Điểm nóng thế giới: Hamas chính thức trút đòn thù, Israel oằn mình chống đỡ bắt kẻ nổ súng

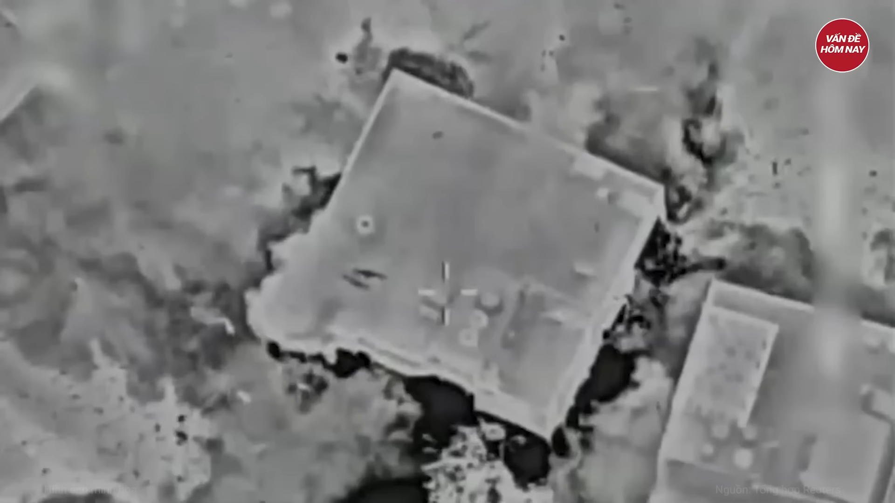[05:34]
một cuộc không kích của Israel ở miền trung giải Gaza đã loại bỏ 3 người
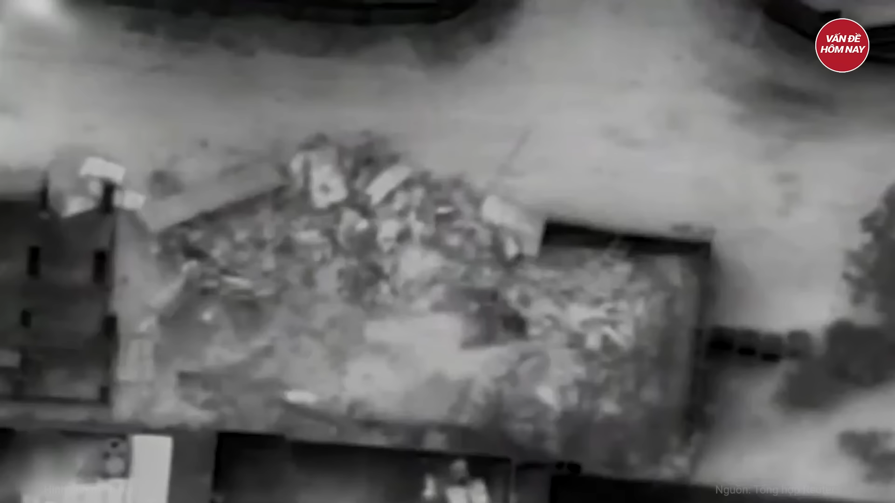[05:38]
con trai và 4 người cháu của ông Hanije
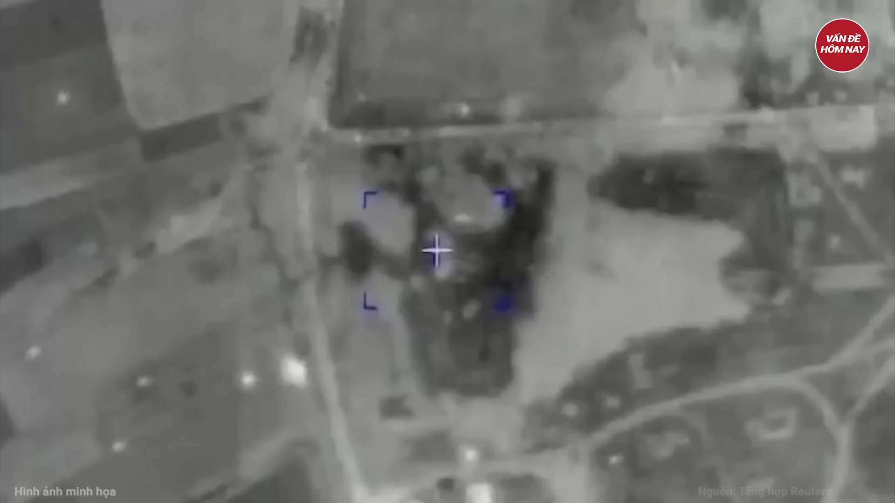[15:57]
Tầm bắn có thể lên tới 43km khi sử dụng loại đạn pháo
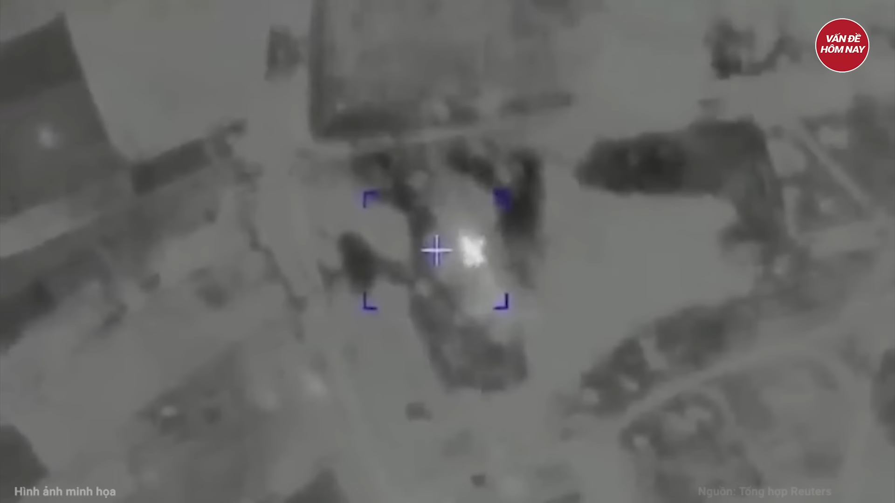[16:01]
dẫn đường chính xác 2K25 Krasnopol mới nhất